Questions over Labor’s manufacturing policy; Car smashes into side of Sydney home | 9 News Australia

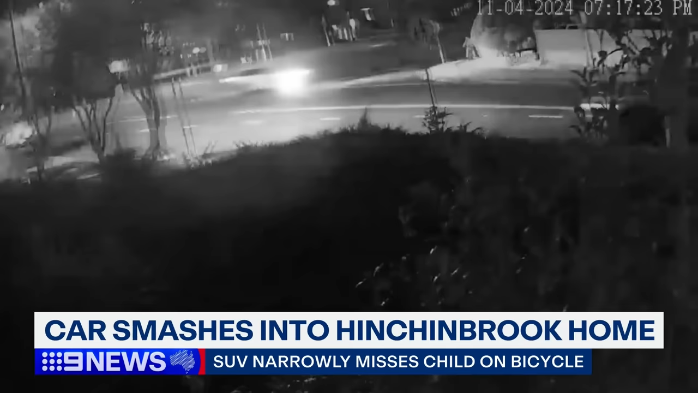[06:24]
Hitting a retaining wall before flying into the yard of a home, the car narrowly missing a child riding their bike in the street.